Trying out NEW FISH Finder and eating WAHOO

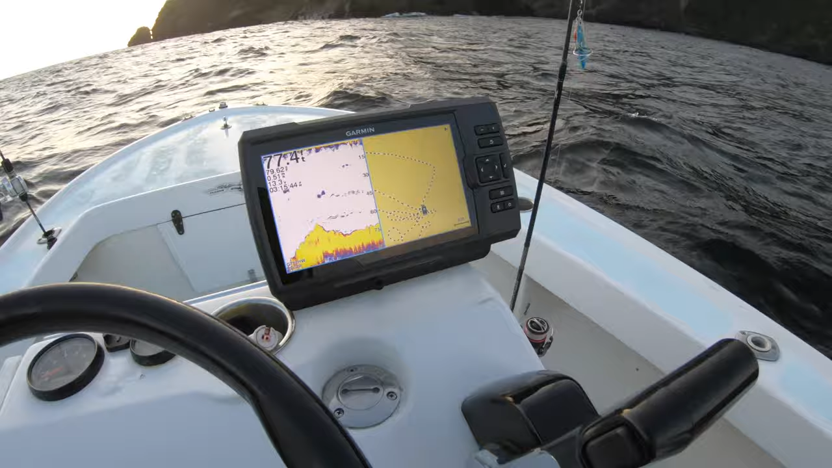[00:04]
this bad boy we just got. The Garmin.
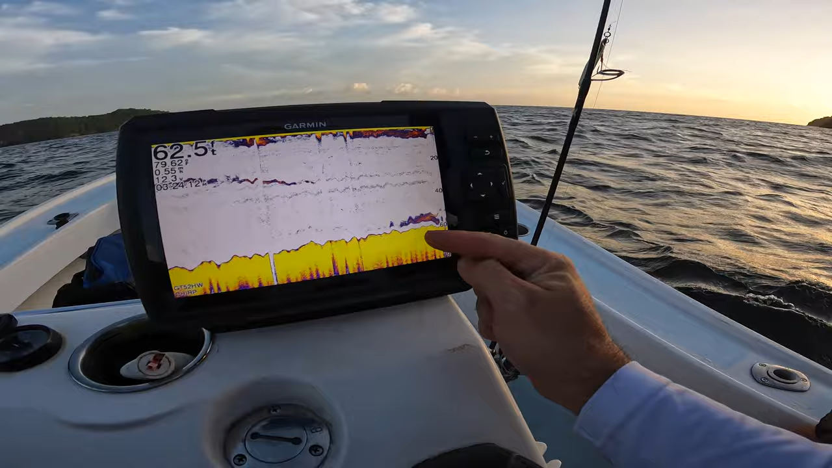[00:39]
That's what we're looking for. Right there. Come, Riz. Let me see you.